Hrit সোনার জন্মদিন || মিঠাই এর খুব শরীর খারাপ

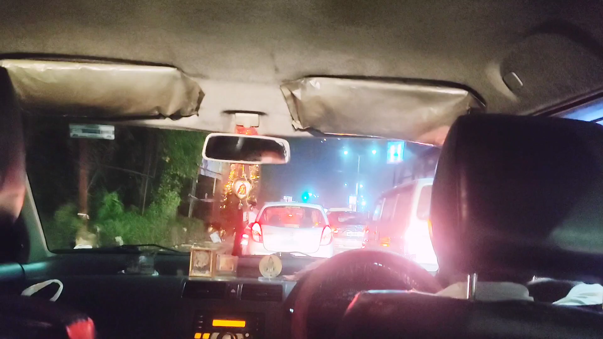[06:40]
চারিদিকে জল জমে যায়, আর দেখো পুরো জ্যাম ভর্তি, পুরো জ্যাম সামনে। তো যাই হোক, আস্তে আস্তে এগোচ্ছি, অলরেডি এখন 8:30 মতো বেজে গেছে।